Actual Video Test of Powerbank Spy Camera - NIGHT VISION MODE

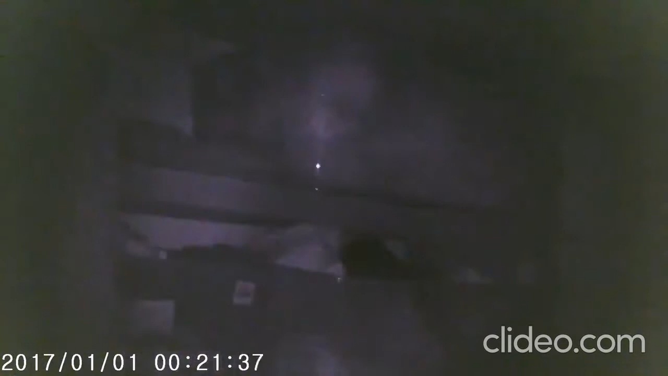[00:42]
So, habang nag-record po tayo, wala pong ilaw itong hawa kong power bank, no? So, sa image ang nag-record. So, yung kuha niya siguro parang may nakikita kayo yung flashlight. Pero, sa totoo lang, wala pong ilaw na lumalabas galing po sa power bank.
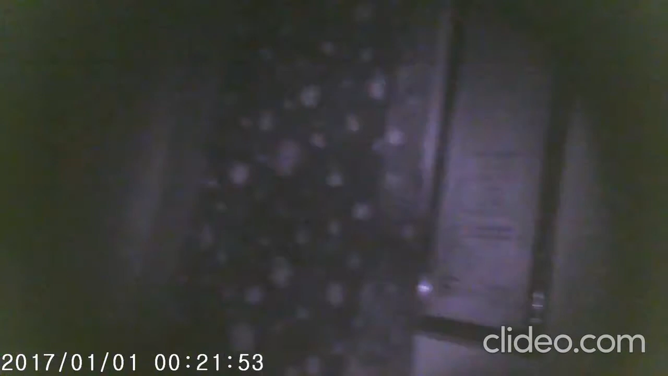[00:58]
Sa image po siyang nag-record. Hindi po siya mahalata na nag-record. Dahil, hindi naman po umiilaw yung power bank natin. Mukha lang siyang umiilaw. Parang may flashlight. Pero, wala pong ilaw galing po sa power bank.